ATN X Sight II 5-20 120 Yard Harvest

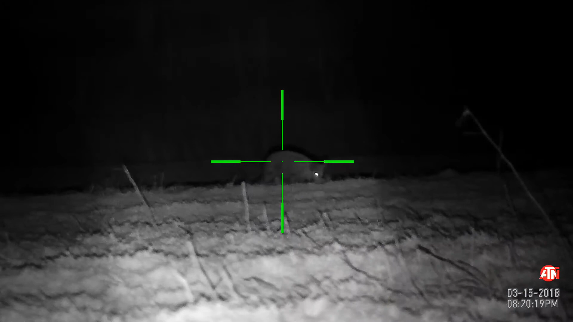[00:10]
He's not right. I hit him. I heard a thump.